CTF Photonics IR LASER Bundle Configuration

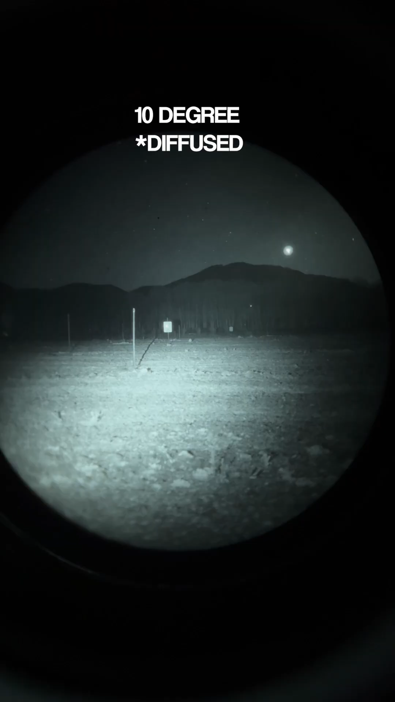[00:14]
It comes with the Kiji 3 degree. The Kiji is an awesome illuminator. You have your diffuser so you can run 10 or 3 degrees depending on your application.